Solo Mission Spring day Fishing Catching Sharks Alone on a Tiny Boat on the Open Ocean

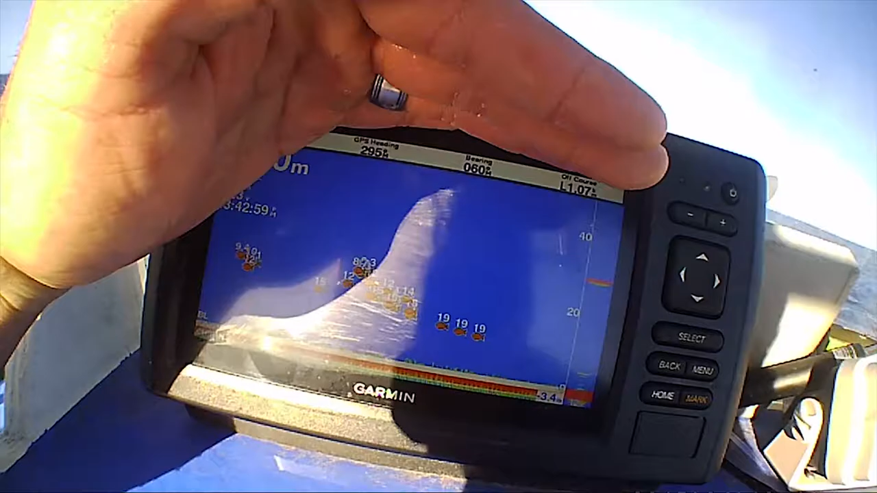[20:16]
Yeah, so there's heaps of fish there.
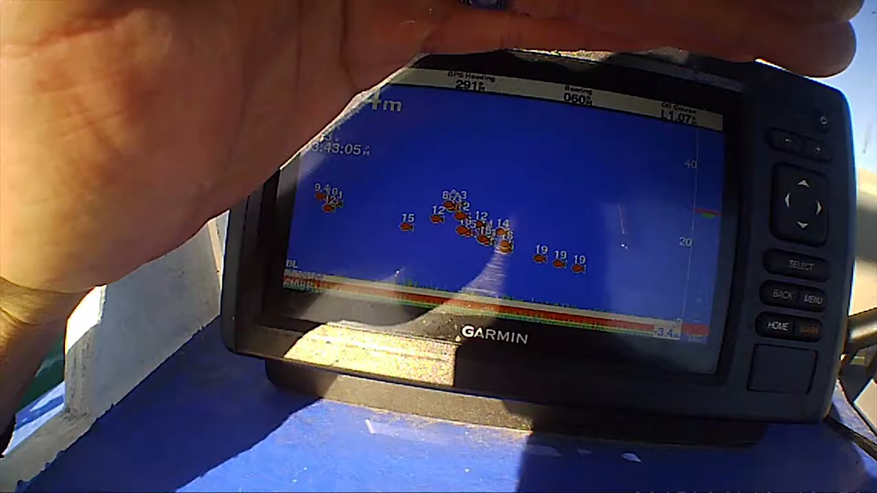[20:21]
Oh there's one big one, 87. The other ones is all, oh might be an 8 and a 7.
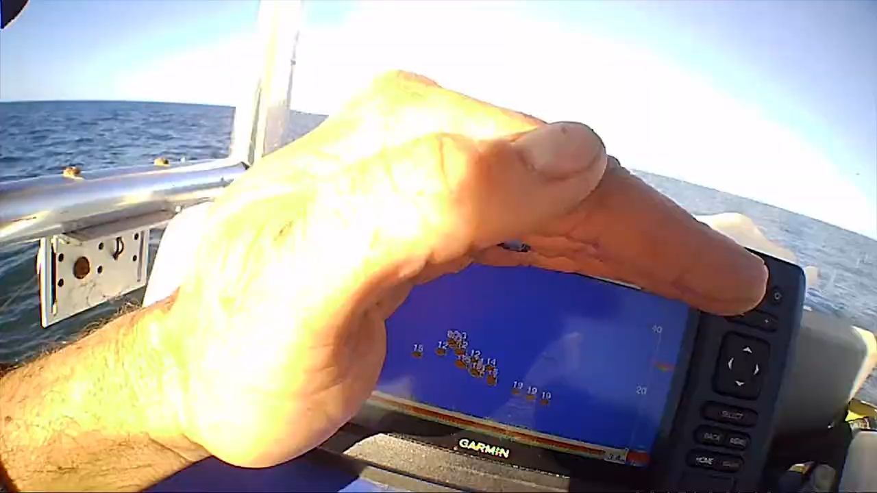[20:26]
They're all 19, 15. Pretty small bait fish.